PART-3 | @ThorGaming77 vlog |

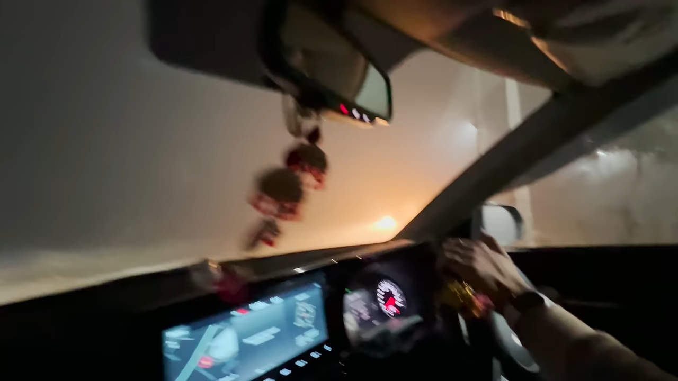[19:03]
गाइस कुछ नहीं दिख रहा कसम से हम जा रहे हैं रॉन्ग साइड जा रहे हैं मंकू भाई रॉन्ग साइड मतलब अंधेरे में
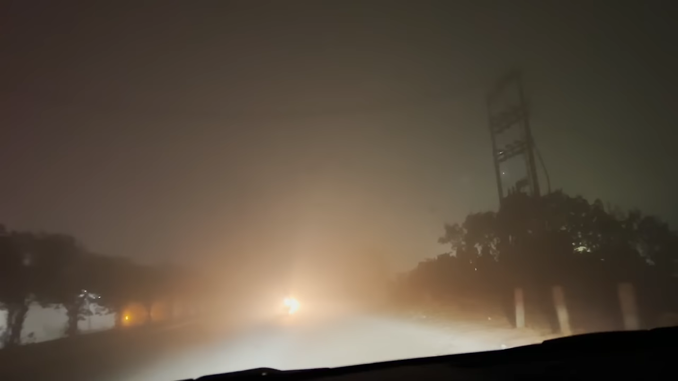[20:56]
मंकु भाई गलती नहीं, गाड़ी मोड़ के भाई यूटर्न ले लो मंकु भाई, ये बहुत भारी पड़ सकती है हमें।
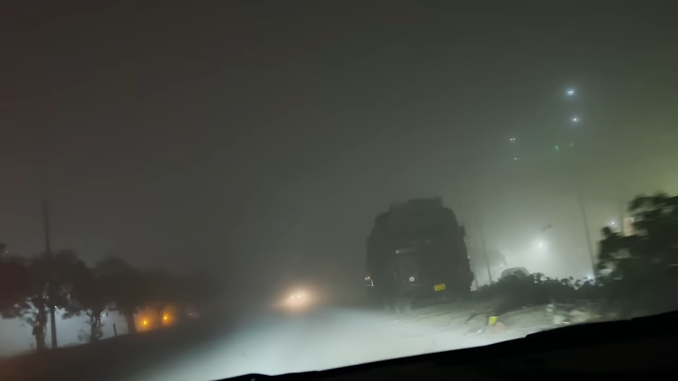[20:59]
मंकु भाई कोई ओवरटेक करके आ रहा होगा तो अभी।